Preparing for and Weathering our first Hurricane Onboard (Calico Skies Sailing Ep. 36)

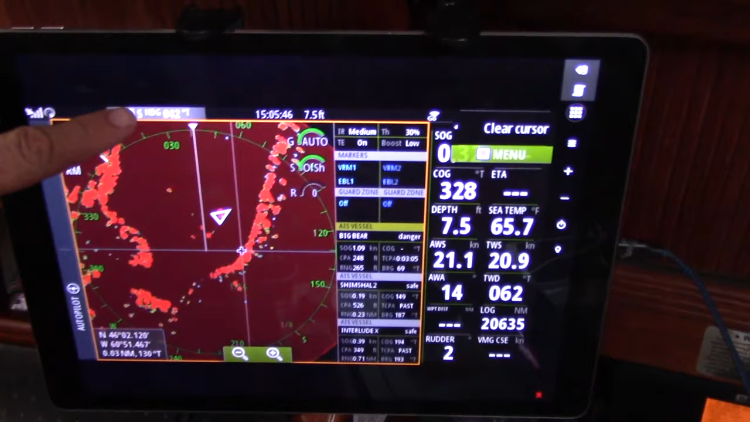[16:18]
So, as you can see, the wind is actually clocked northeast,
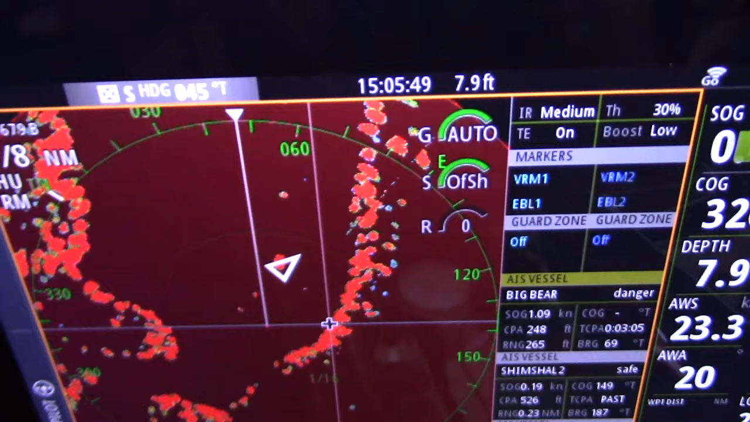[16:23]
which is at heading 049. Yeah, so I'm a little concerned about this lee shore we're on right now. It's about 0.05 nautical miles, 0.03.
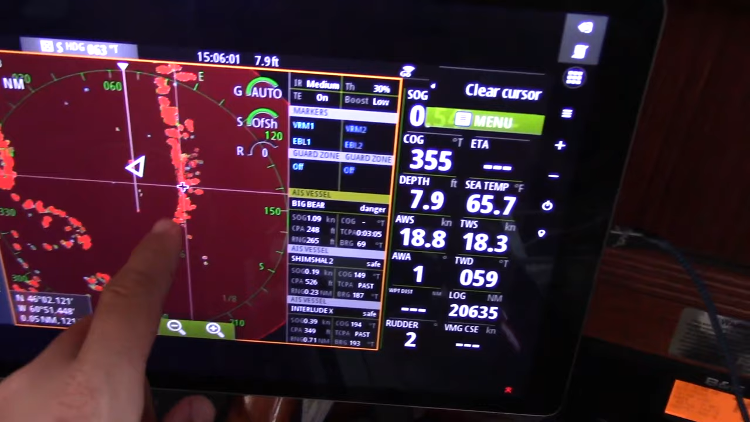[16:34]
I may set a stern anchor if
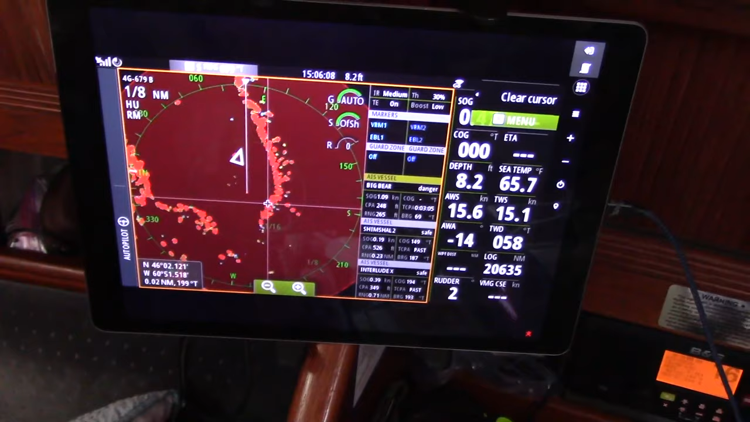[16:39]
it looks like we're getting too close to shore until the wind shifts out of the south.
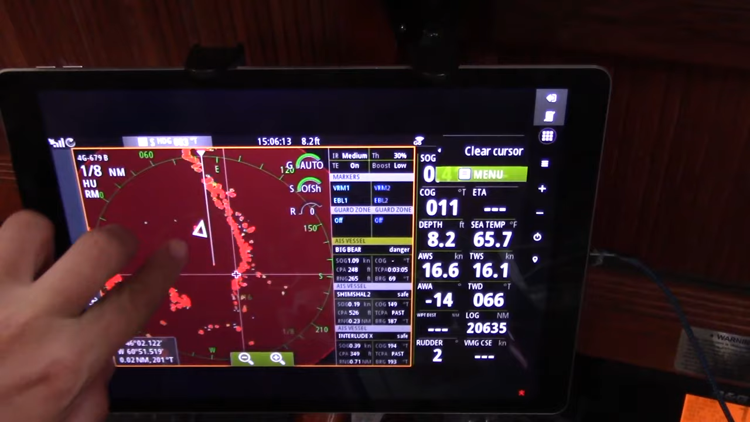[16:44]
We have everything set to be off, to be going towards this shoreline, so I have all the distance back here. And we have shorelines here and anchor here.
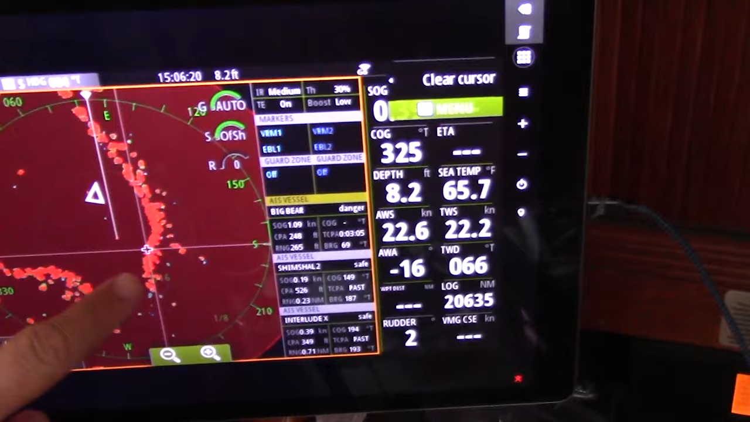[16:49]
But it seems like the track has shifted just a little bit since this morning when we set everything up.
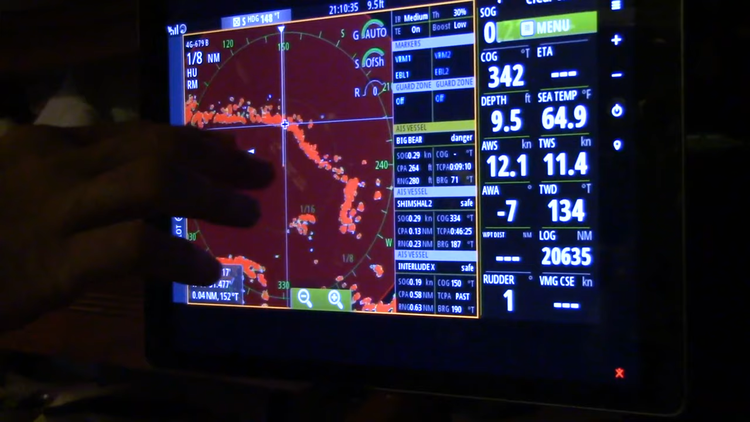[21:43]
So you can see the wind has distinctly started to clock south. Like, our heading is now 150, and we're starting to blow backwards to where we wanted to be. So that's good news. Oh, the air is distinctly humid now.